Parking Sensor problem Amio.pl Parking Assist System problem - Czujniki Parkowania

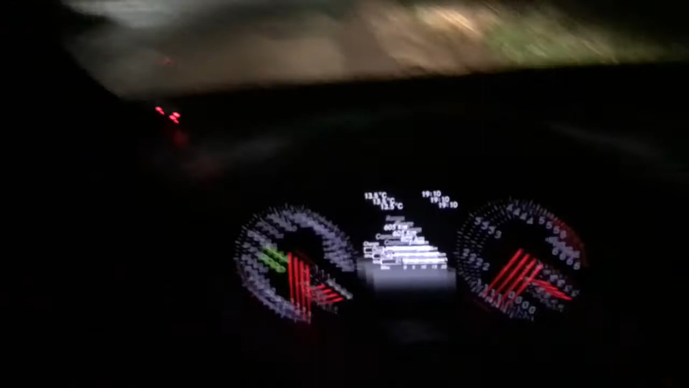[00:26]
Each time I put it in reverse, 0 to 3, you see, and there's nothing in the bags.